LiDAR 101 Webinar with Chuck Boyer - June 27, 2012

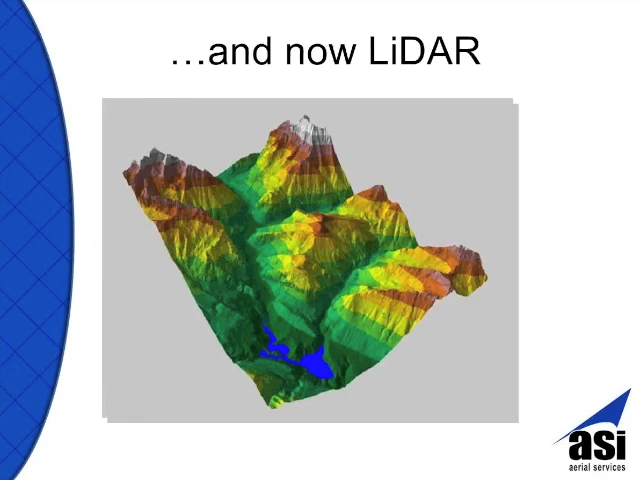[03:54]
And now we come up with this newfangled thing called LiDAR.
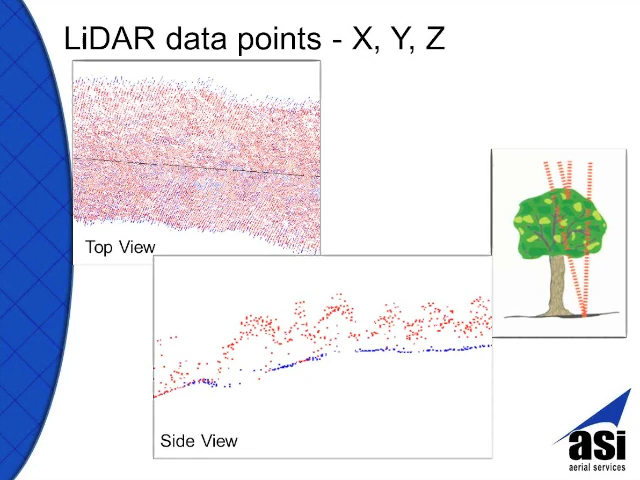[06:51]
And then it starts again. I'm not going to connect those dots because I don't know that there isn't a 10-put pit there. In this particular case, because of what I see around, I'm pretty sure that that's a tree there. There's some collection differences, the way that people collect data.
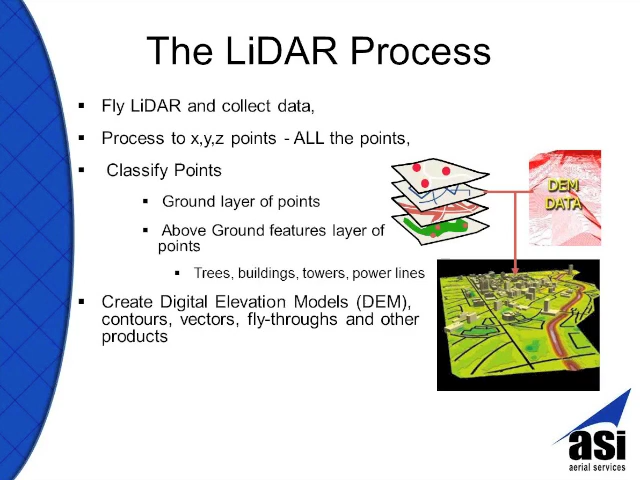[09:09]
You can create contours as a deliverable. You can collect vectors. You can deliver a fly-through or any other kind of product. A question that I get asked a lot is can LiDAR see through trees? There used to be two seasons for LiDAR.
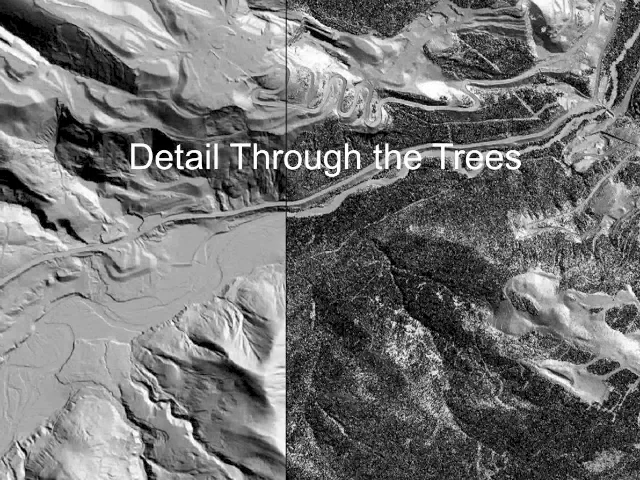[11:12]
If you need something taken to bare earth, then you really do need LiDAR. In looking at this image, you're able to see the tributaries and how they flow into rivers. You're able to see the streams. You're able to see everything that in the forest it would uncover.
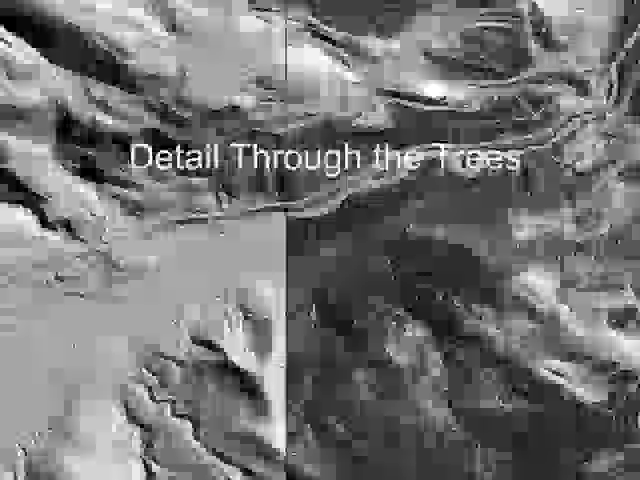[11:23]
As you can see in the upper right-hand side of the left-hand image, there are buildings there.
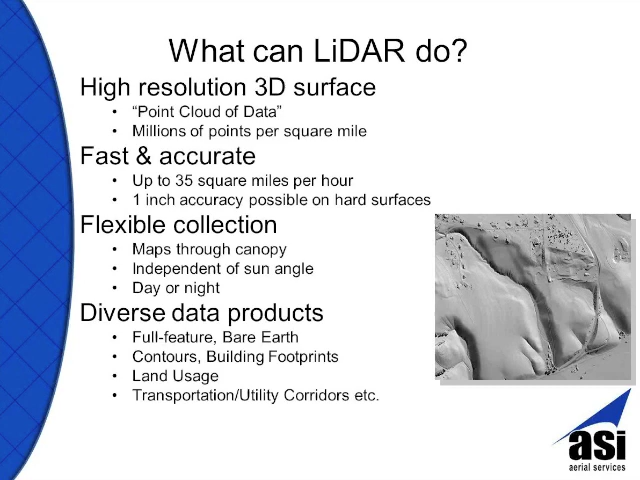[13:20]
You can do contours as a deliverable. We can do building footprints, vectorization. I can do land usage, transportation, utility corridors. I can also do any kind of oil sands, mining, different things like that. And a lot of people want to know, Chuck, can LIDAR see through everything?
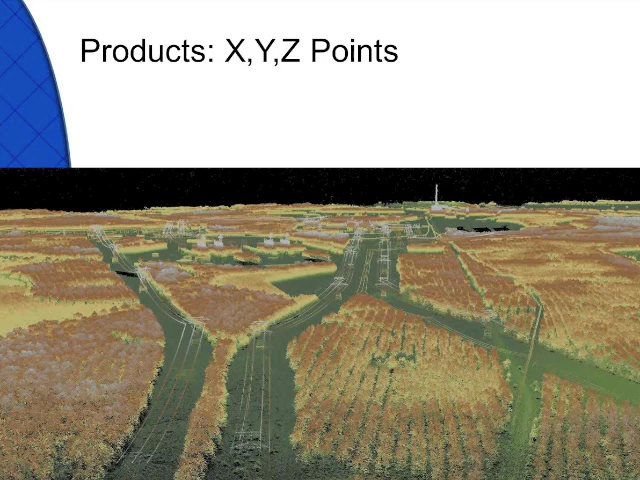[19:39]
What you're collecting is going to be the X, Y, and Z points with LiDAR. You can do LiDAR quarter products, where you collect or deliver just the last point.
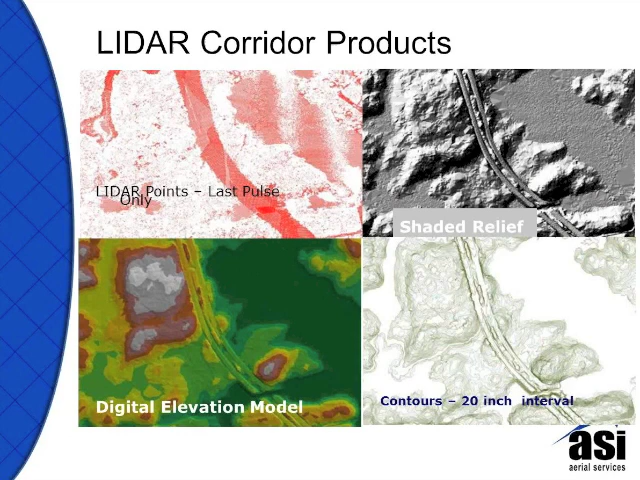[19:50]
You can do a shaded relief. You can do a complete digital elevation model. You can do contours as a deliverable.
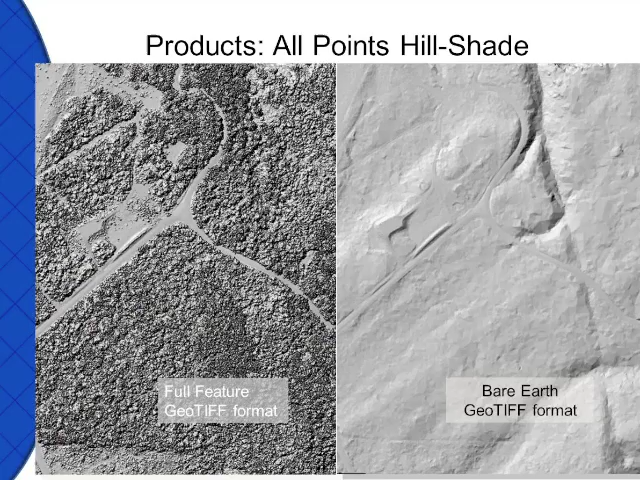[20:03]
You can deliver in all points hillshade, either full feature or in a bare earth. And these are all in a geotiff format.
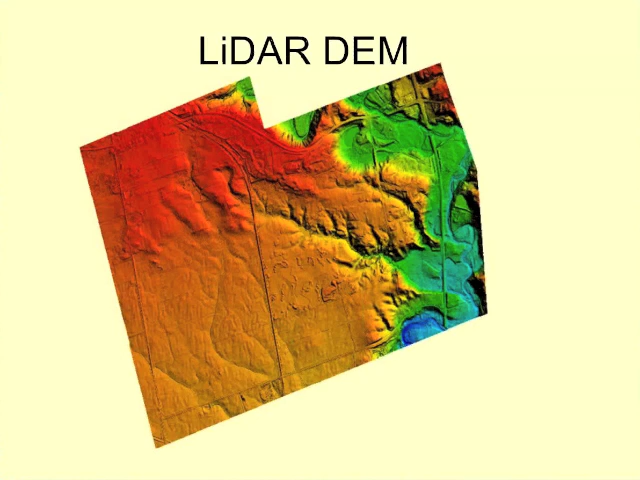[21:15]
You're able to provide a digital elevation model, the digital terrain model. And in those two, you just need to get together with the person that you're working with to make sure that your definition of a DEM and a DTM are the same thing to make sure that you're both speaking the same language.
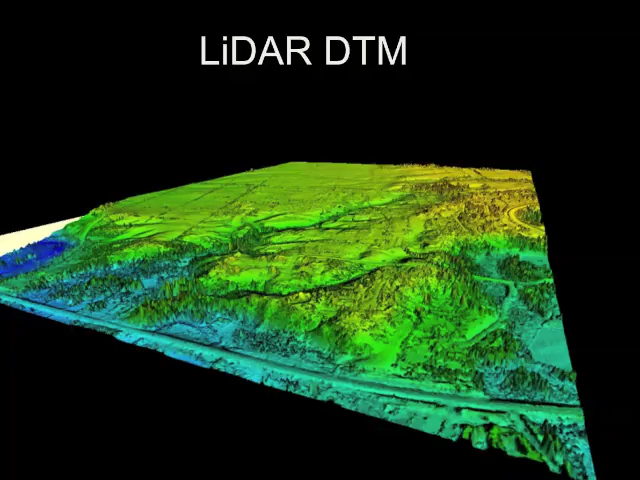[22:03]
The DTM would be LiDAR over top of photo. It's a little bit more expensive to do that, but it's also more accurate, and it just depends on the assessment that you're looking to provide. We're able to do right-of-way mapping for a pipeline. Most of the time when they do a pipeline, there's also a pipeline underneath a power line.
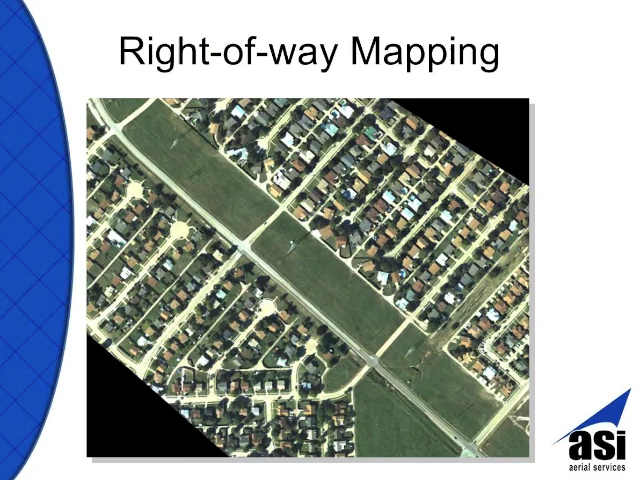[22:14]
You can get multiple views of LiDAR. You can look at just the raw data point set. You're able to look at the TIN. You're able to look at a color-coded evaluation.
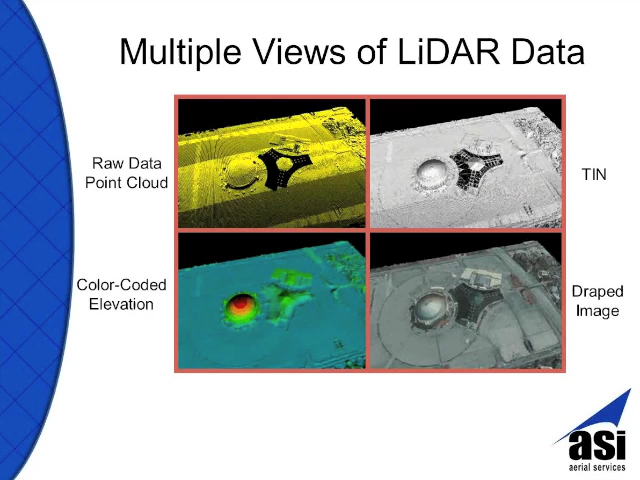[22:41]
And then there's another thing where you can actually take the RGB value of the imagery and drape it over the LiDAR. Sometimes it's called pixel scooping. It just has a bunch of different names. Some people call it colored LiDAR. But it's a really neat thing to be able to see. You can look at things where the point clouds in a profile where you've just got the raw data points. Or you can put the colored point count
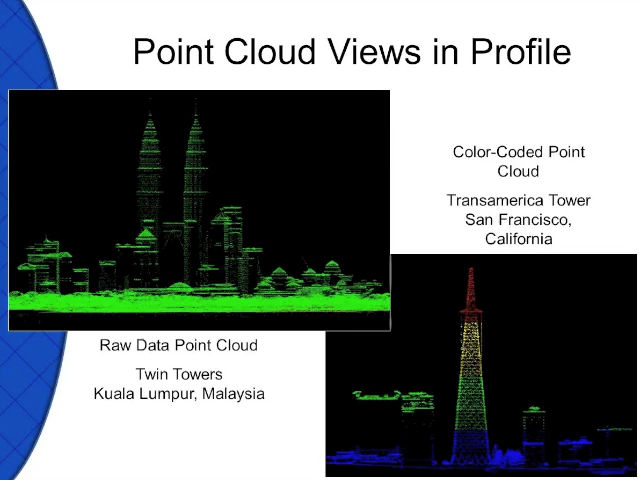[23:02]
measured by height, typically, just for visual effects. You can look at a full feature imagery.